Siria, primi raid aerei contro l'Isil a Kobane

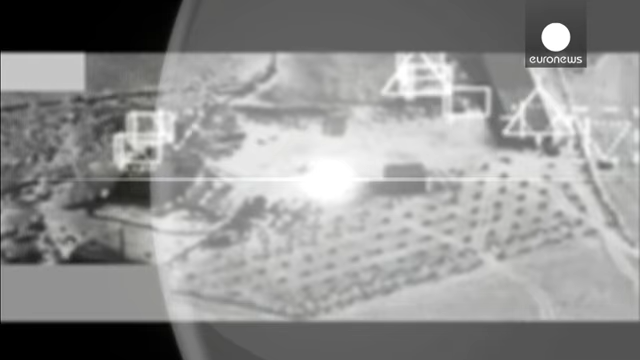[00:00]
Il tanto invocato aiuto dal cielo è arrivato a Kobane, città seriana vicino al confine con la Turchia, dove sabato l'aviazione statunitense ha effettuato i primi ride contro automezzi in movimento dell'ISIL.
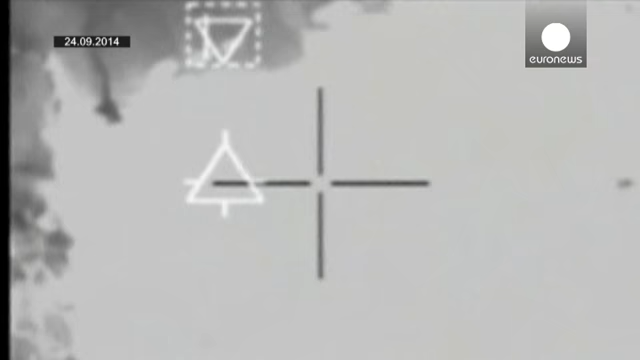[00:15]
In questa località in prevalenza kurda, i Peshmerga tentano da una decina di giorni di respingere gli jihadisti sollecitando l'intervento di Washington.